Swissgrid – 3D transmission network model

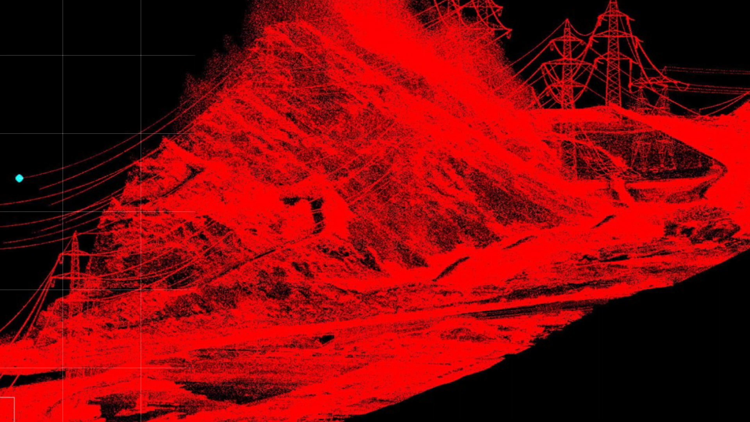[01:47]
Spatially different objects can be extracted from the point cloud recorded by laser.
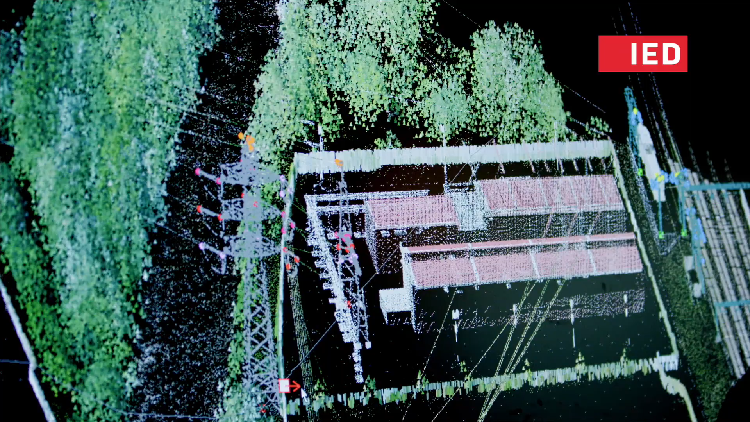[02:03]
vegetation and terrain gradually emerge, creating a comprehensive 3D model of the lines and their surroundings.